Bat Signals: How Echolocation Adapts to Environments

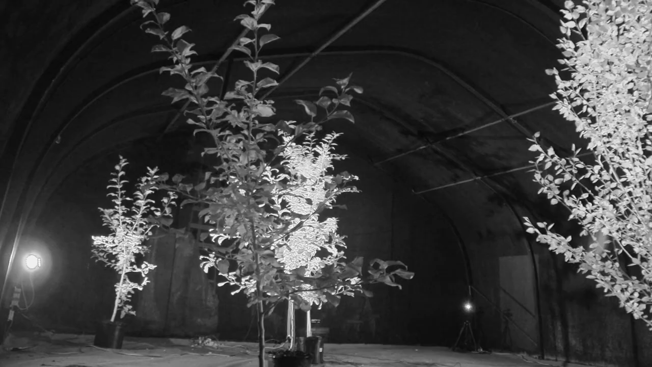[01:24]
And then we just let the bats fly. And we record them and we measure how long they spend in the wooded area versus how long they spend in the open area. And what we hope to find is that the same individuals that constantly use